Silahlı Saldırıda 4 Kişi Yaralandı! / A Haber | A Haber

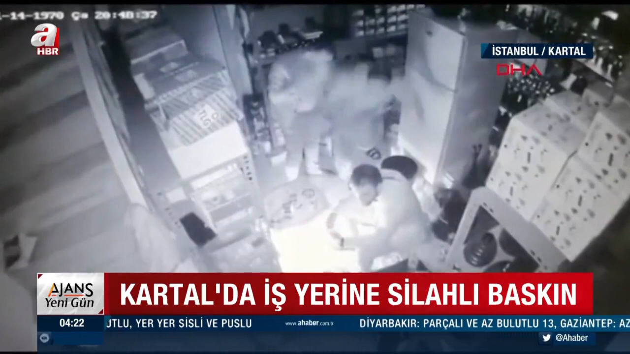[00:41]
Sonrasında dışarı baya bir 8-10 metre kadar dışarı geldiler. Akabinde tekrardan silahını yöneltti. Tekrardan mermi ağza verdi. Dükkana doğru koştu. Dükkanın içerisine doğru yine 5-6 kez atış yaptı. Akabinde bağırdık. Ticaret taksiye doğru yöneldiğini söylüyor arkadaşlar.